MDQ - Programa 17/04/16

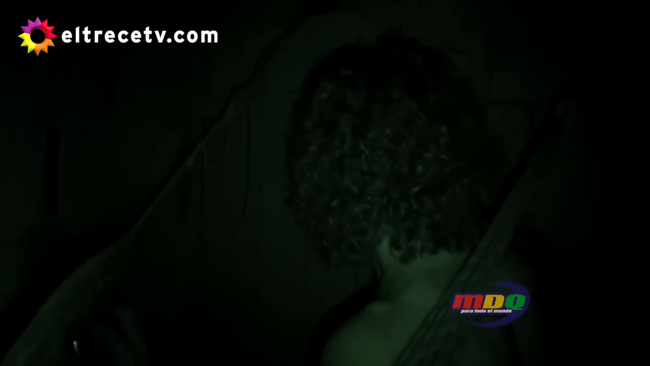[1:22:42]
Este va a ser nuestro refugio por una semana, y las camas no son precisamente un somier, pero una hamaca paraguaya y un mosquitero,
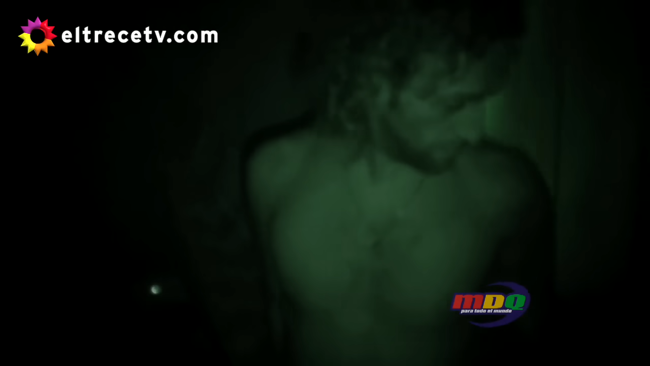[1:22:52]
te aseguro que es muchísimo mejor que dormir en el bote o en el medio de la selva.
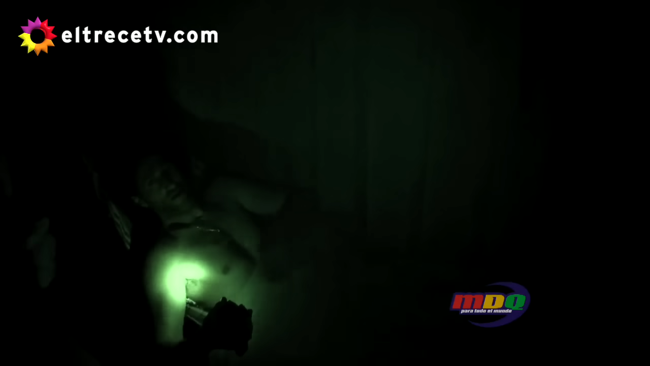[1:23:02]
Mañana. Es impresionante los ruidos que hay en la selva, escucha.
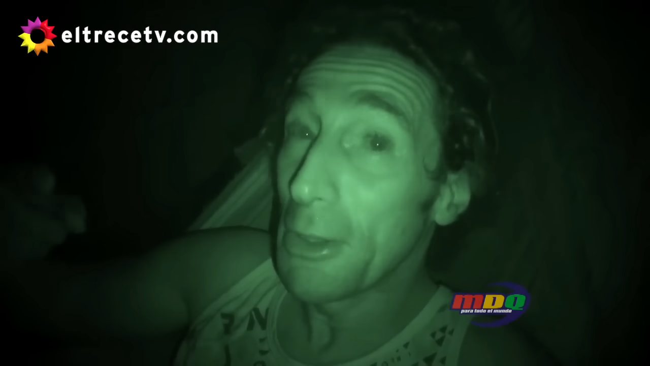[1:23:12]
Se quedó dormido, se arrucha como loco. Culini. Hasta mañana.